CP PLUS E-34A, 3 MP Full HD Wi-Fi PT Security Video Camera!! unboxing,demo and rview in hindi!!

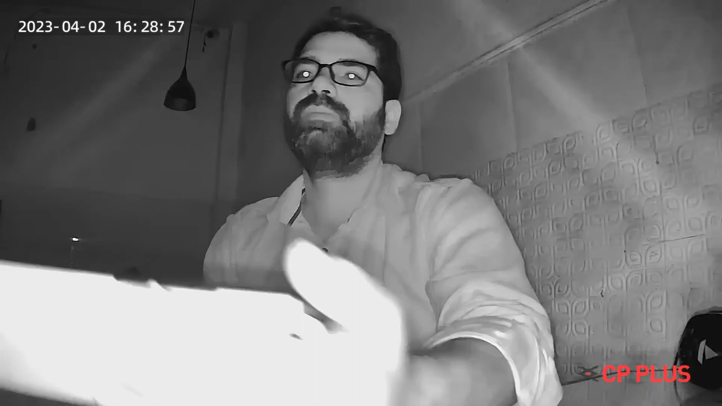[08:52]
दिल रही है, कि नाइट विजन में आपको कैसी क्लेटी मिल सकती है, अगर मैं दिखाऊं थोड़ा डिस्टेंस से, तो भी आप देश सकते हैं,
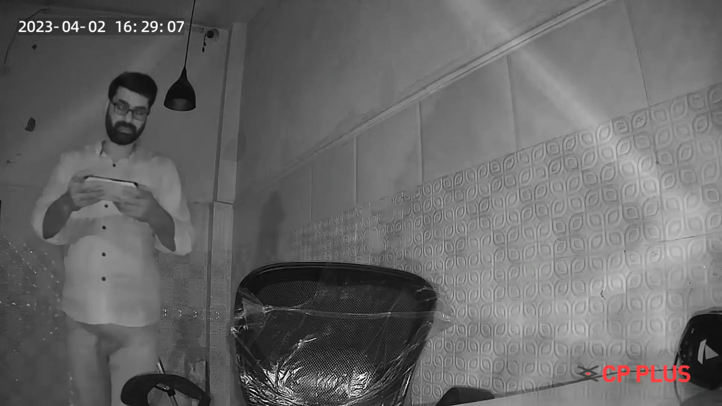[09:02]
कि जो एक एपिरेंस है, वो कितना ही कैमरा कैप्चर कर सकता है,
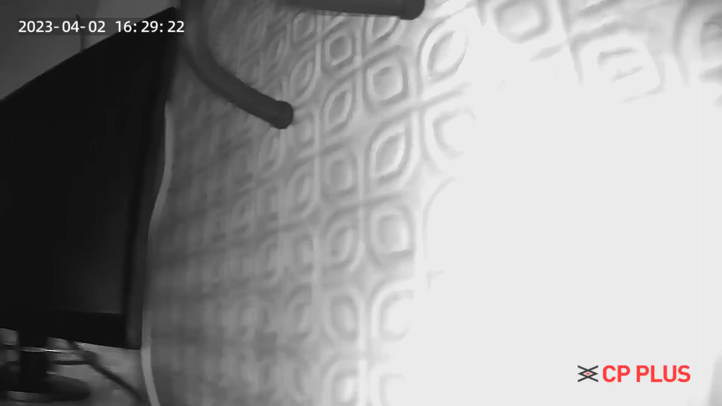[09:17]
हैं, इसको रोटेशन म जो है, इसका नाइट के परपस से भी आप इसको यूज कर सकते हैं,
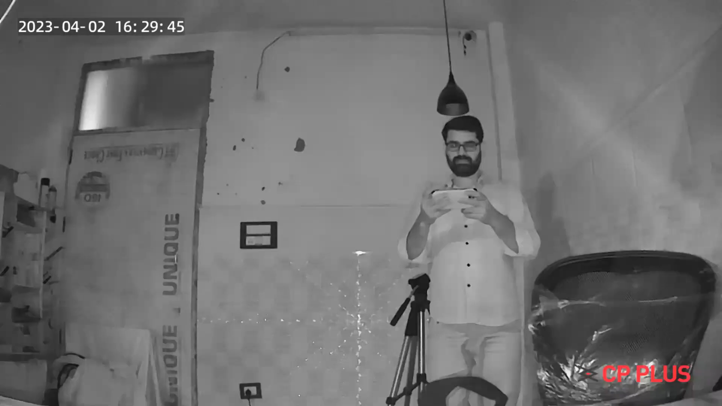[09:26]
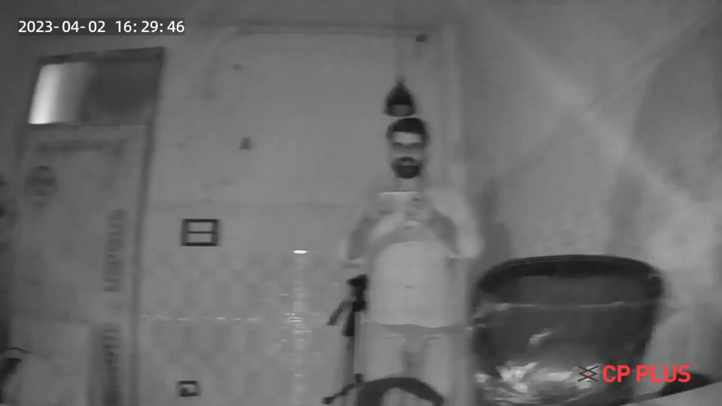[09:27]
ठीक है,
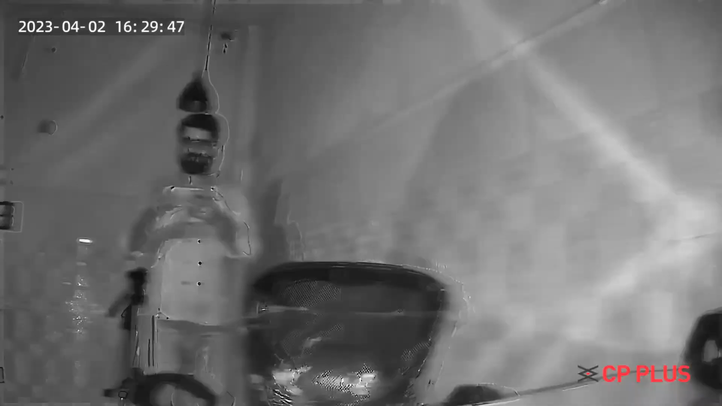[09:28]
बाकि आप देखिए फुटेज के किस तरीके के आपको मिल रही है, तो यहाँ पर जो इसका रिस्पॉंस है,